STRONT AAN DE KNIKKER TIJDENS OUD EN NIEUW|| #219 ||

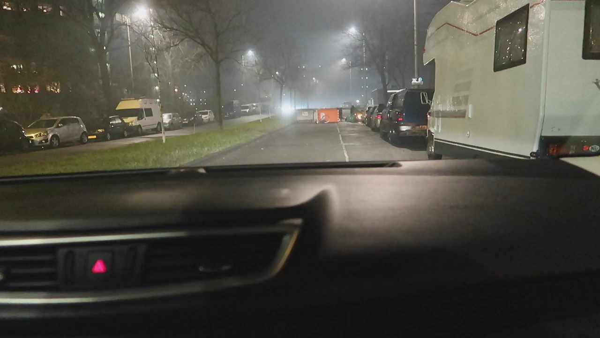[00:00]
We kunnen dus thuis, onze straat in, en...
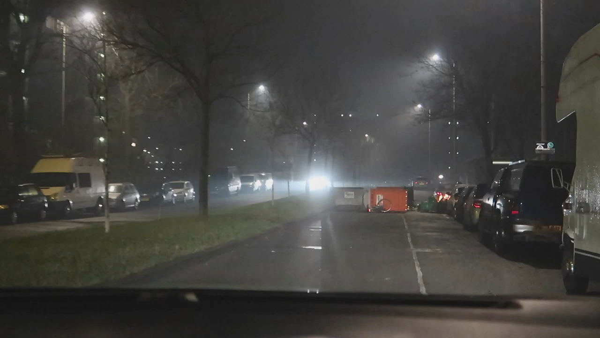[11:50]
En... We hebben een of andere barricade opgehoorn op hier. Oké dan. Zullen we even de politie bellen? Ja, zouden ze dat niet al weten denk ik? Ja, geen idee. Oké. Maar ja. Dit is natuurlijk... Ja, we moeten omrijden via de Brink dan.
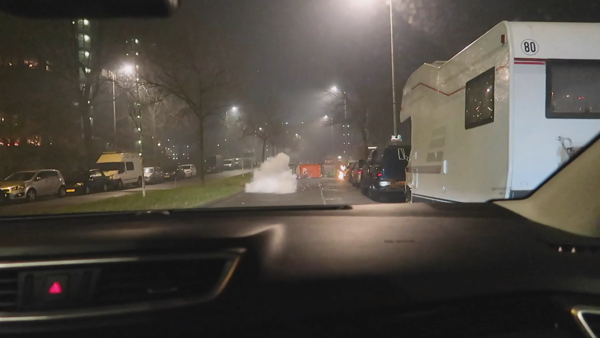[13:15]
Oké, ga maar even achteruit, want we zitten met een baby in de auto.